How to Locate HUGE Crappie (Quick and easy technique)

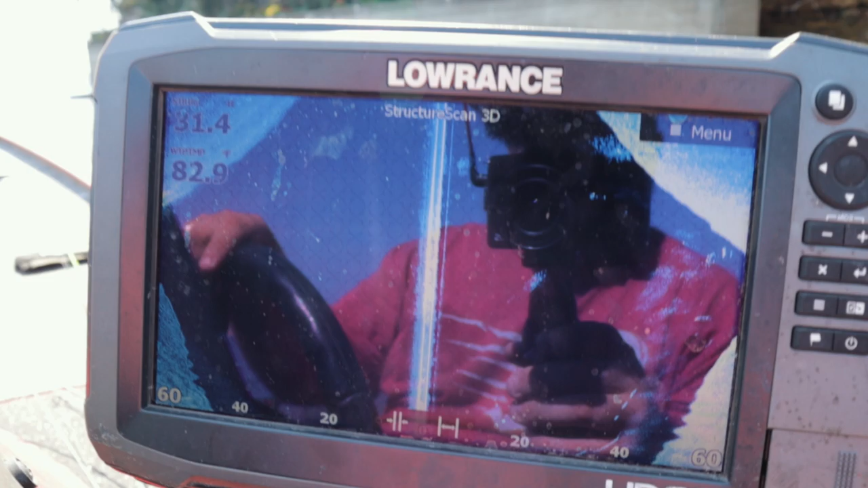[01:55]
there's this house right here so i just want to see you know it's very likely someone has probably dropped
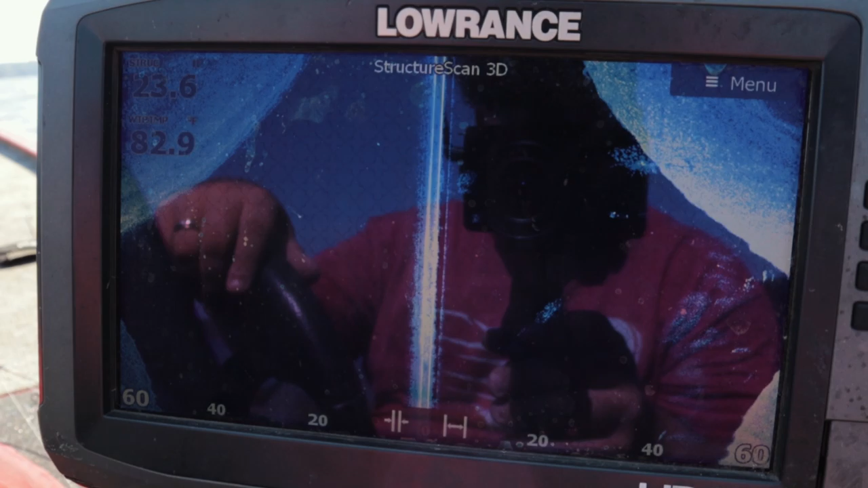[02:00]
something off over here oh there's a little brush pile right there that's a that's a pretty good size
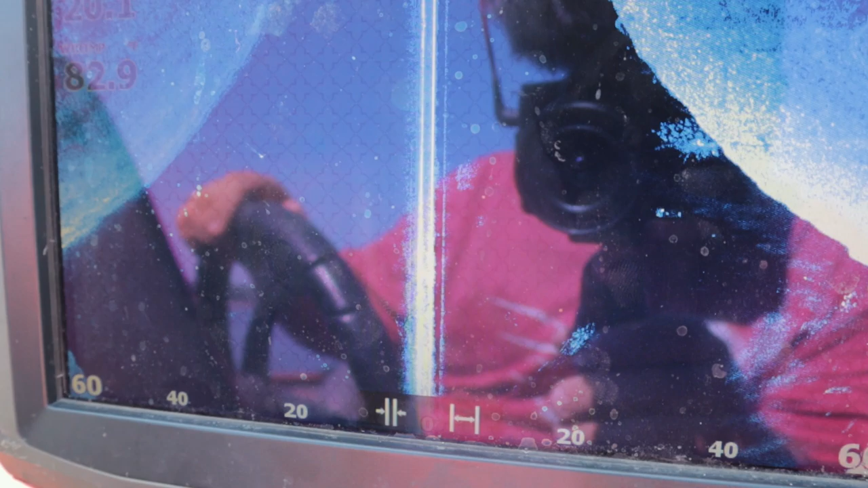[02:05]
brush pile yeah yeah that's it right there look at that little brush pile right there let's go check
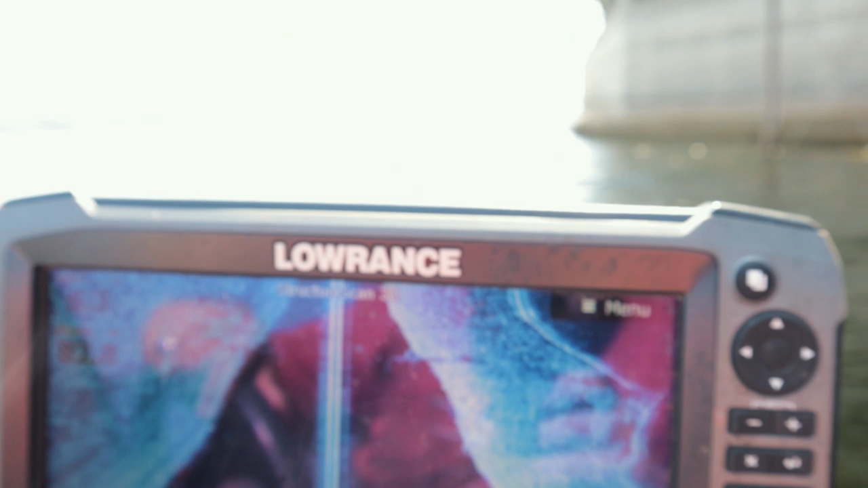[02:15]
that out let's go drive by it a second time
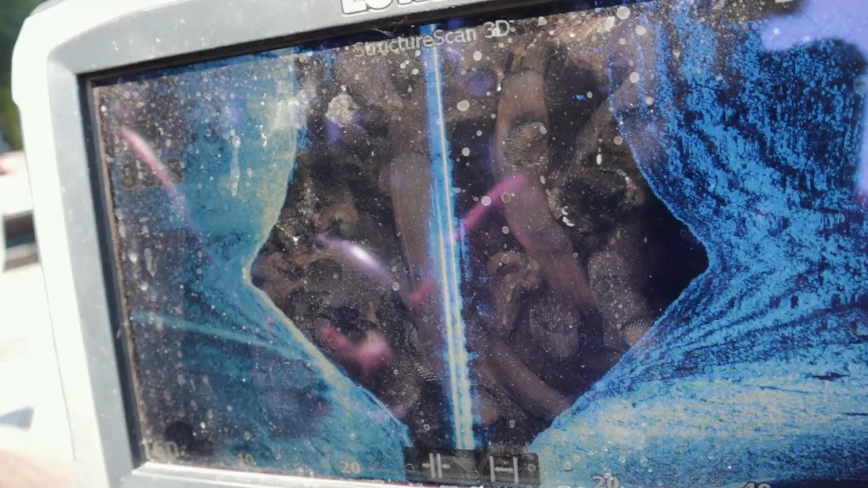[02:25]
golly there we go yeah that's what we're looking for look at that there's a tree right there look at that humongous tree right there huge tree holy
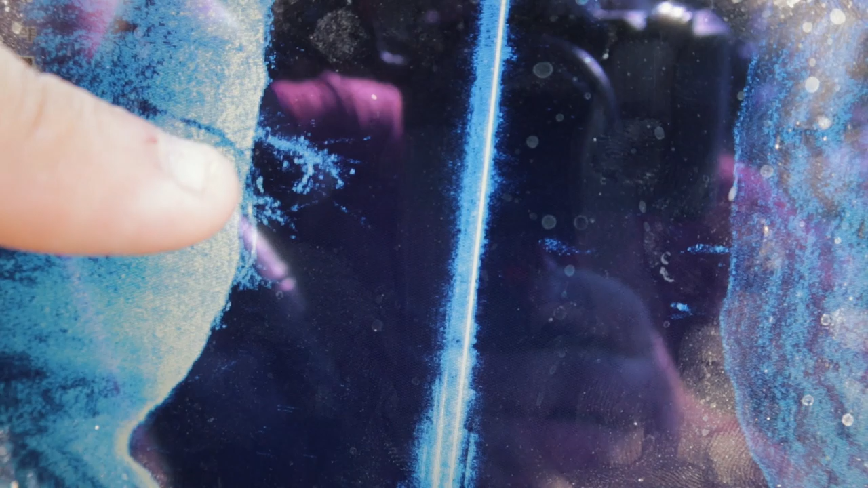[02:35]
cow yeah we've got to go live scope that look at that i already count one
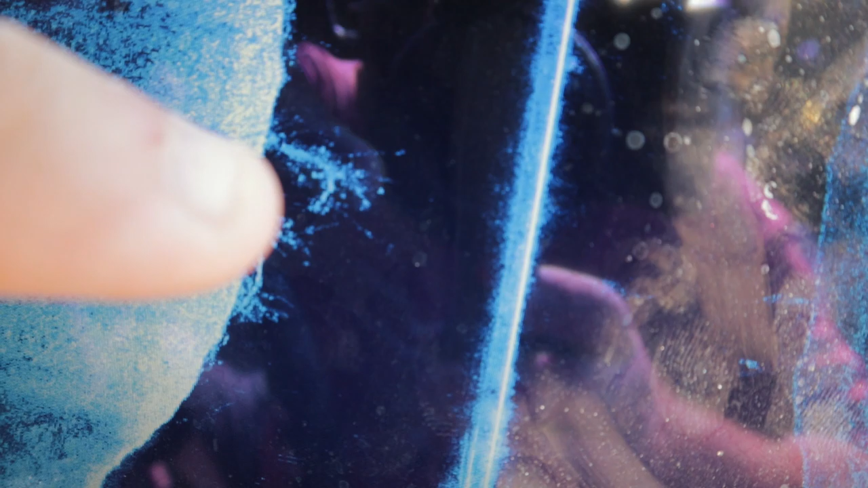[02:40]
two three three huge crappie on this sucker
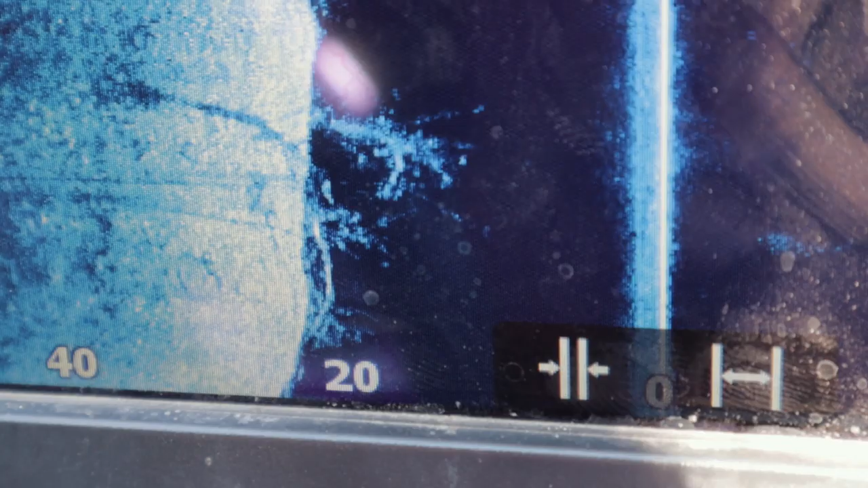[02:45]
dang look at that nice brush pile right there look at that
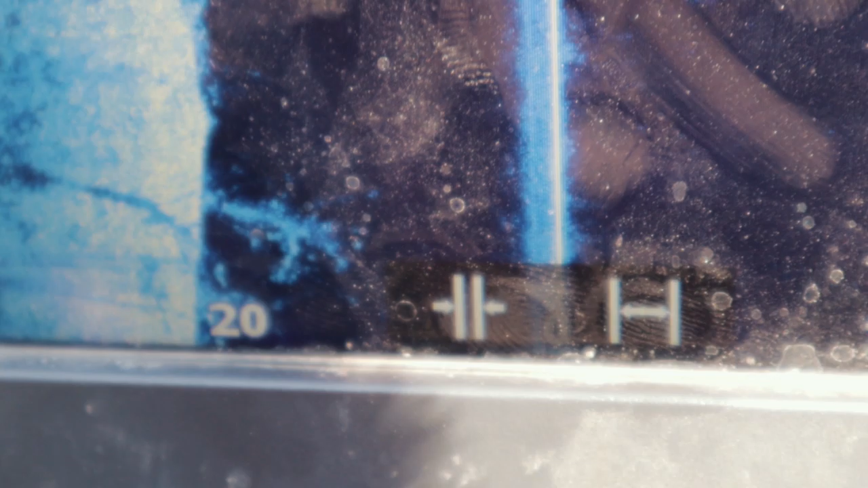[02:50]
tree yeah so we're gonna go back circle around and go live scope this thing so we find that's a huge tree right down there that's a score score nice spot right there absolutely